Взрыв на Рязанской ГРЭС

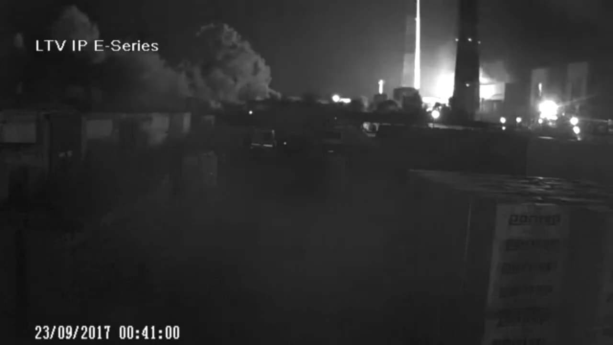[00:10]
Видео взрыва на объекте было запечатлено камерой видеонаблюдения. В результате этого хлопка нарушения технологического процесса не было.